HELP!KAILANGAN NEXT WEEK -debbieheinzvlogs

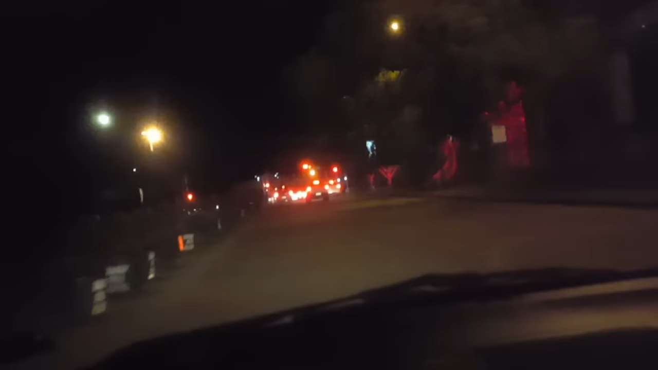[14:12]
or di na siya mag-jeep papunta dito traffic grabe paano kaya kami pa-uwi nito tingnan nyo sobrang traffic ko
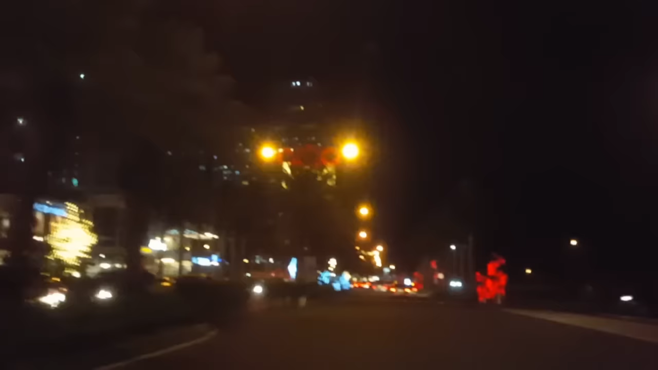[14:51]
moa dahil nga doon sa grabe papuntang fest hindi wala masyadong problema pero papunta doon sa alaban sobrang traffic